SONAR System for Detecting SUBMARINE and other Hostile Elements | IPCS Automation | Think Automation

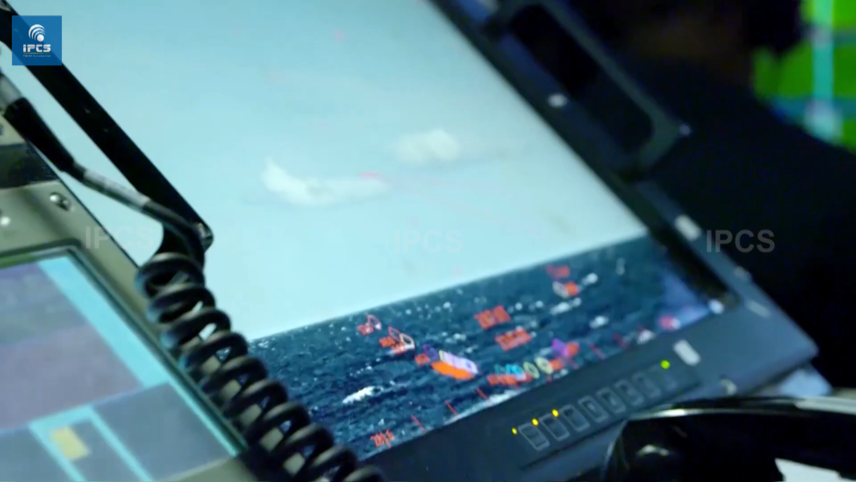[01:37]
it will begin to track underwater hostiles or threats through our sonar tracker.